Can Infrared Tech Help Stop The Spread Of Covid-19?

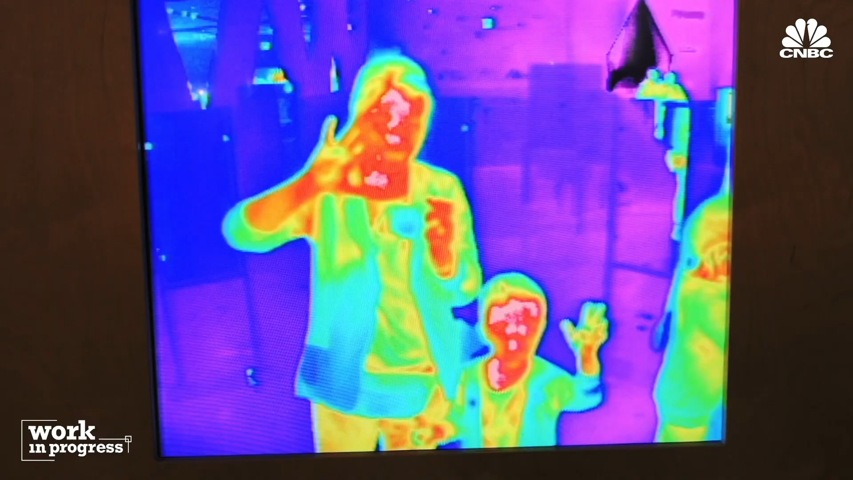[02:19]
And all living things emit varying degrees of infrared radiation.
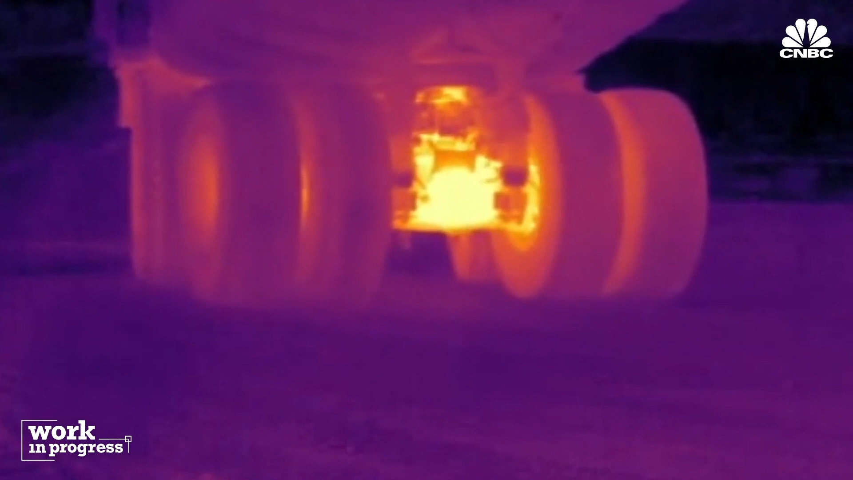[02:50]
You're looking for hot spots that might indicate fatigue or wear and mechanical or electromechanical applications.
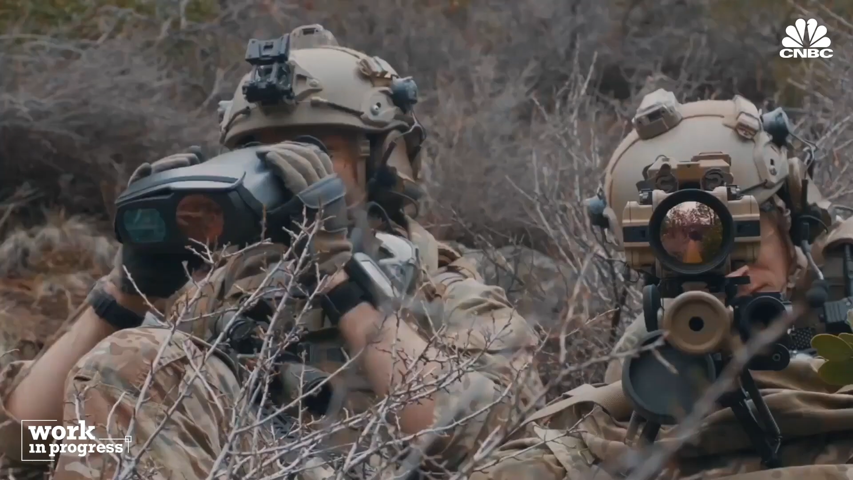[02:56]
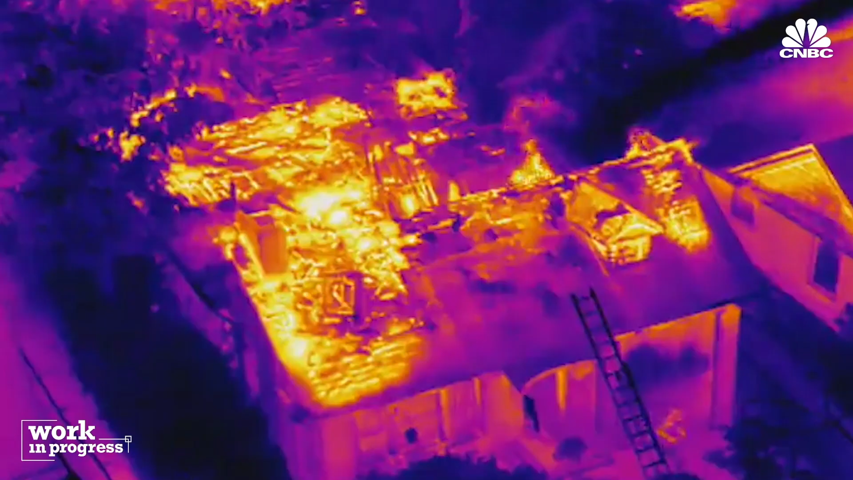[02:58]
It's also popular with the military, firefighters, search and rescue, and in astronomy.
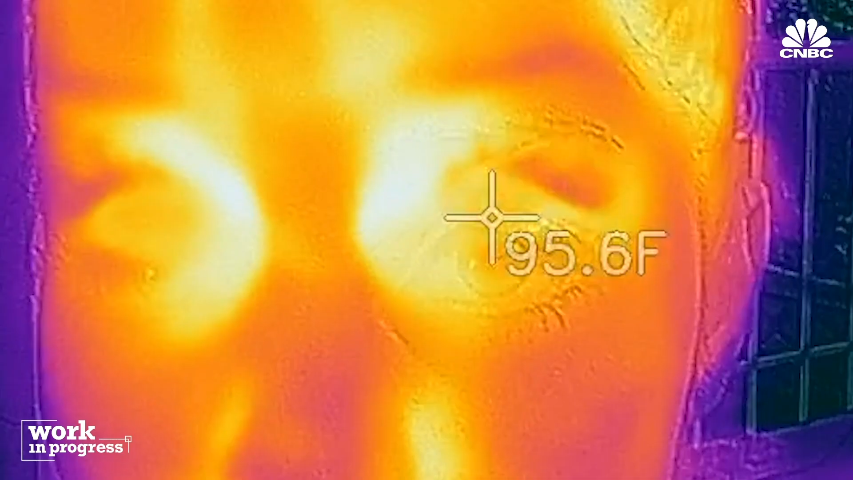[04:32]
On screen: spot 95.6°F
The best region to scan is around the eyes. We know that the best correlation to core body temperature is really the tear duct. And so when we focus our measurement for that area,
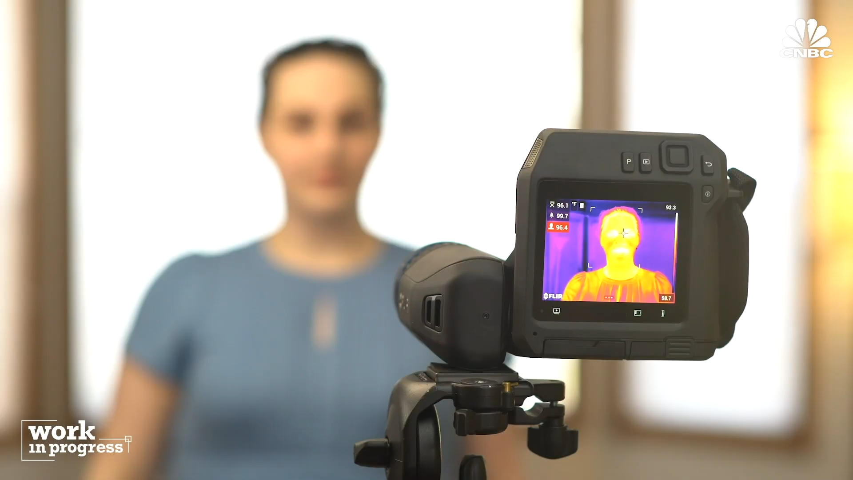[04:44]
we're able to get pretty accurate correlation to core body temperature.
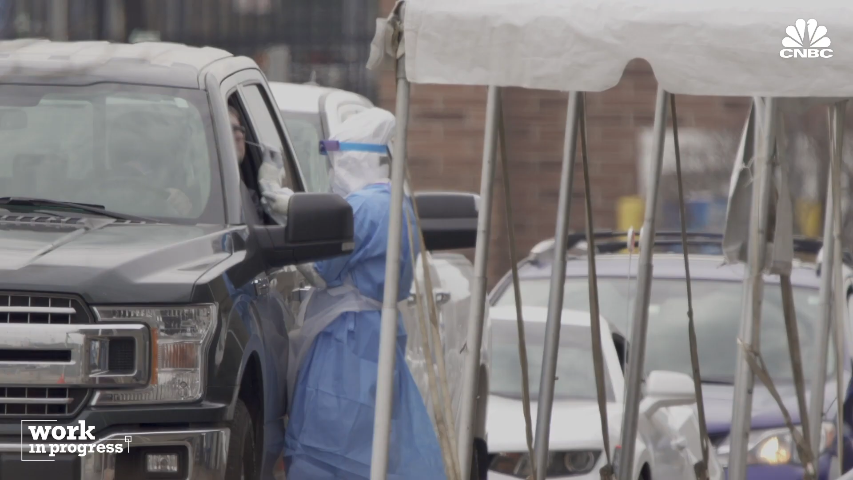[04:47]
With the inability to identify coronavirus outside a test, febrile screenings have become one of the only methods to quickly spot those who may be exhibiting symptoms of the virus.
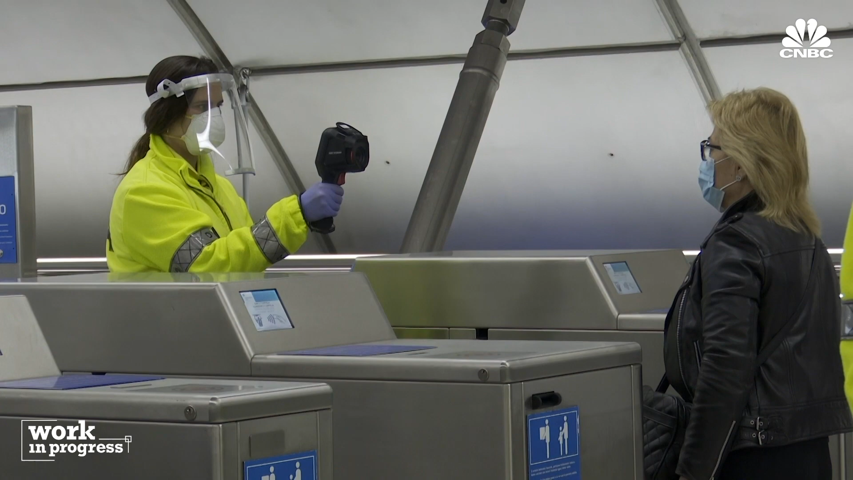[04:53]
When you run a fever, your blood vessels dilate and you give off more energy.
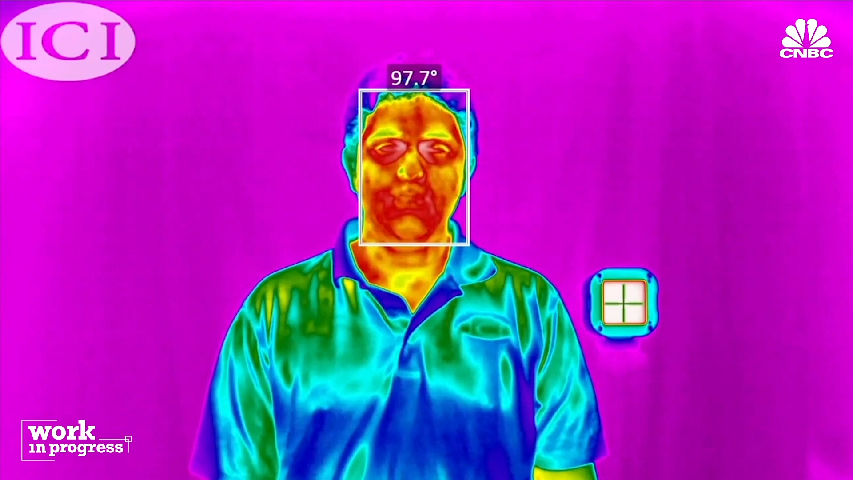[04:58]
If you're really warm, it's obvious. I mean, you stick out like a sore thumb.
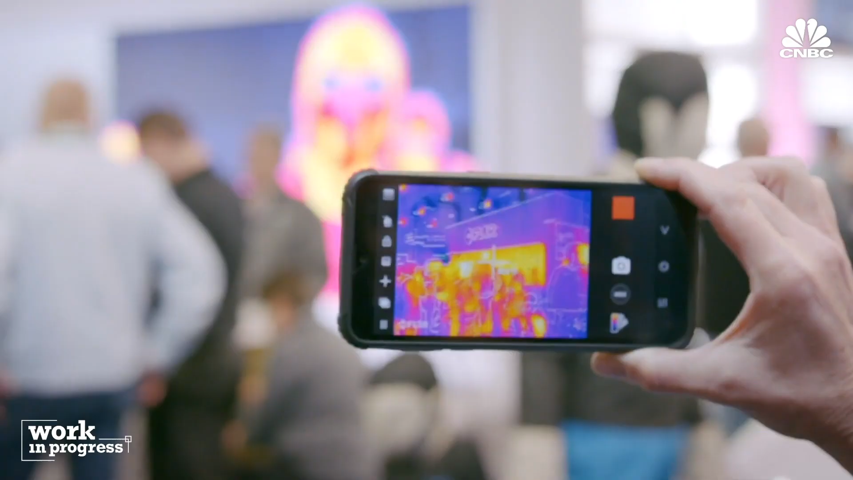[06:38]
a couple hundred dollars that plugs into a mobile device,
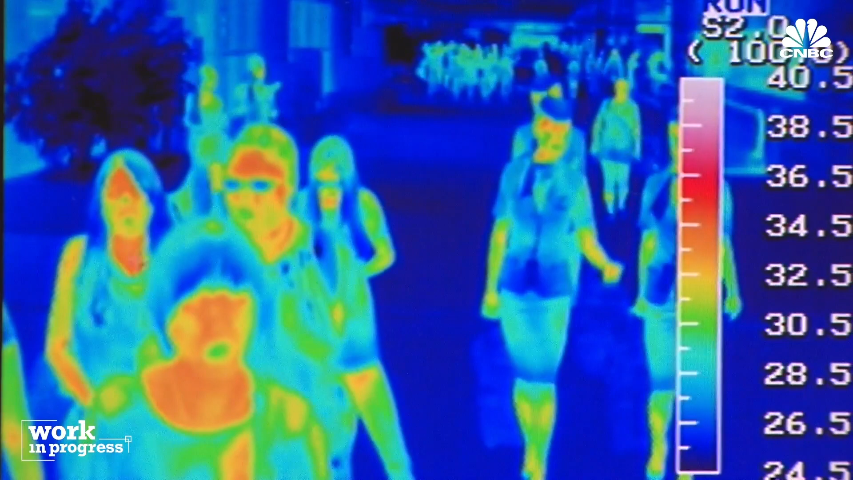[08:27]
Systems that are trying to look out into a crowd of people at varying focuses and distances and maybe looking at foreheads,
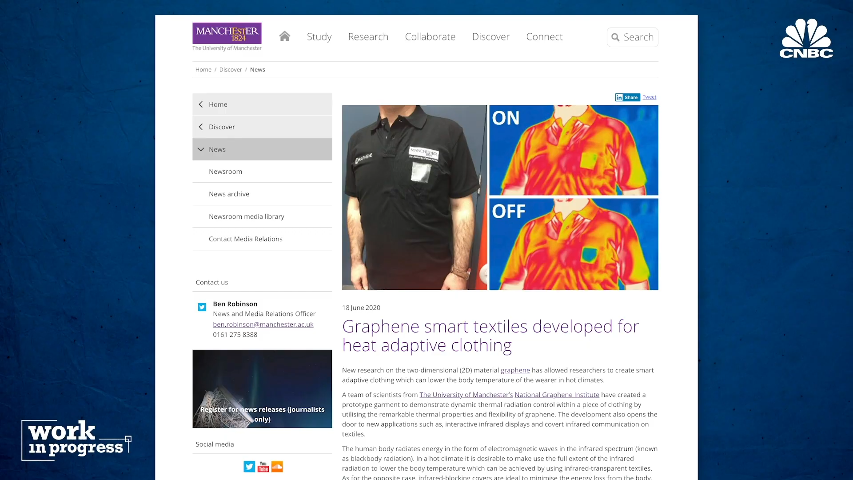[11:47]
Other applications of infrared include things like clothing that
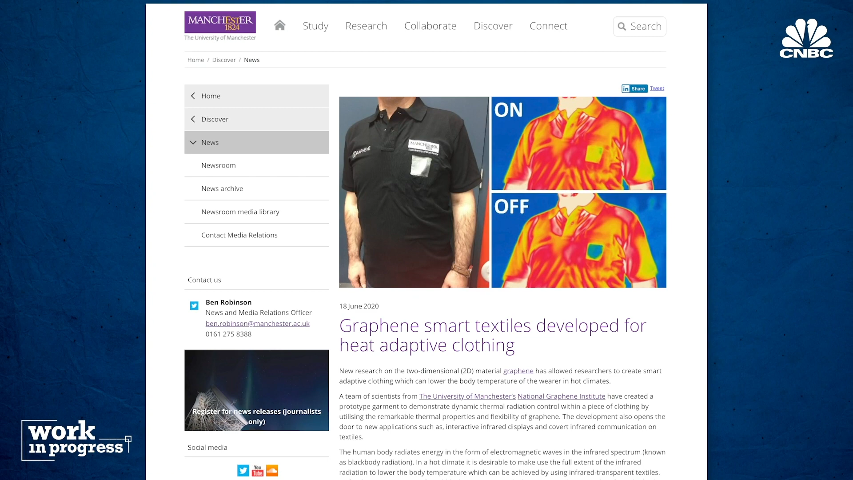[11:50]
could control the amount of infrared radiation insulated or released by the garment.
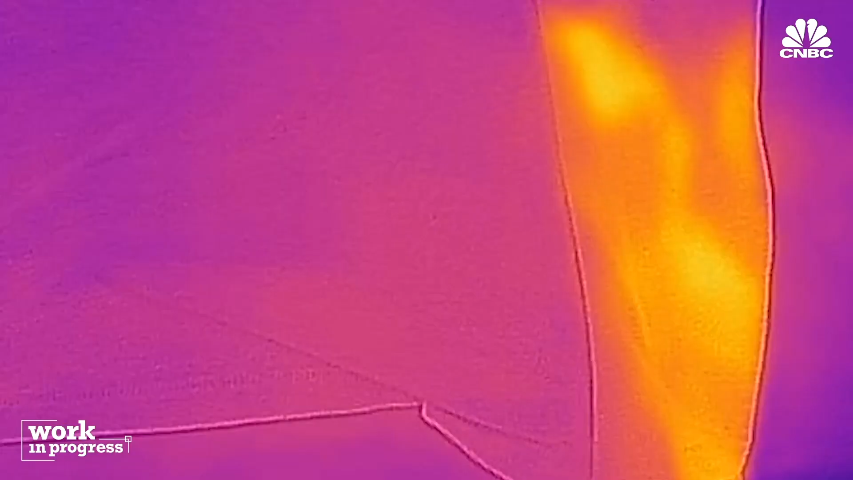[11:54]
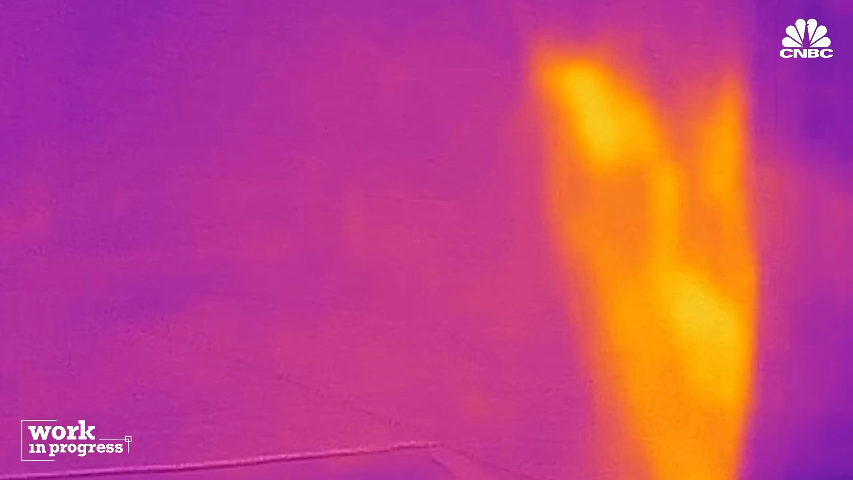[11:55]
I call it smart textile that can change the radiative heat transfer property on demand.